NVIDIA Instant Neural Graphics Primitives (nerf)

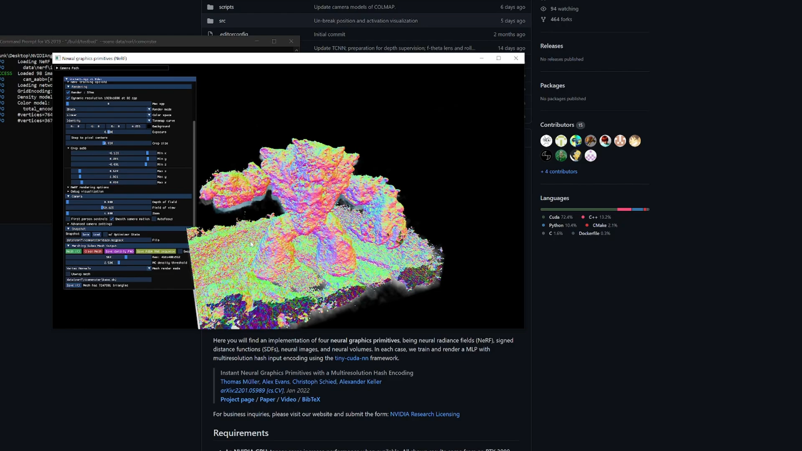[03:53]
more accurate will be I guess but it's still super lumpy and it looks just like this in
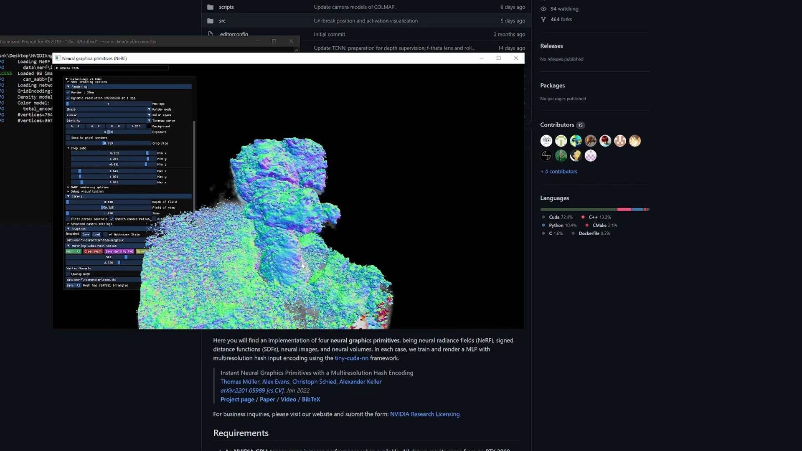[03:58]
in blender it's not it's not really usable but you know if you could put a texture on it I think this would be a lot more